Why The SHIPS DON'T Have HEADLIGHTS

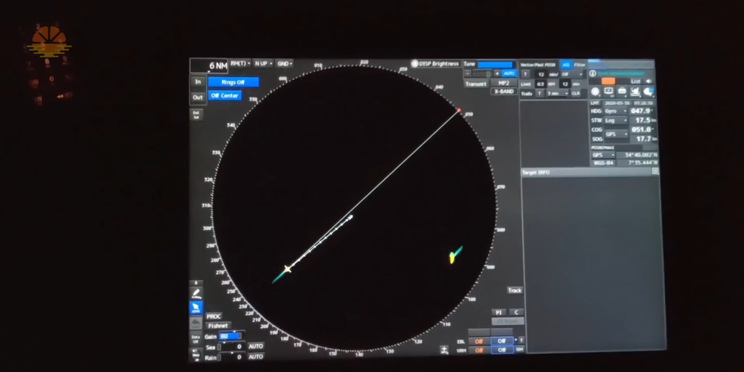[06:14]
अपने AIS के उपर और visually आप यह identify कर सकते है कि अच्छा ये boy ये वाला है
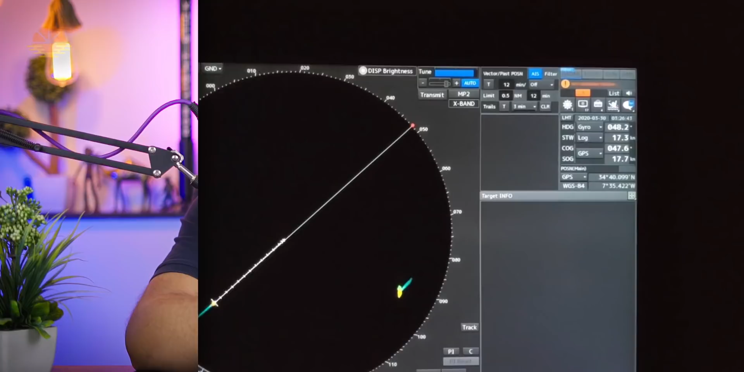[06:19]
ये boy ये वाला है ये boy ये वाला है वो light इतनी रखी जाती है कि distracting ना हो आपकी navigation में आपको